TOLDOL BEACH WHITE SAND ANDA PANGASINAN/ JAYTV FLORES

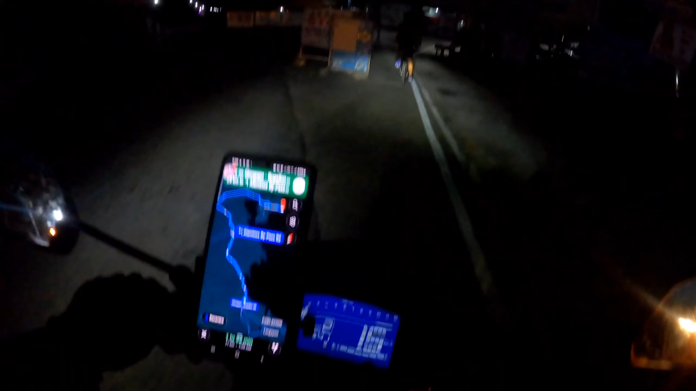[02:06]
Time check 5:40 in the morning pero madilim pa rin.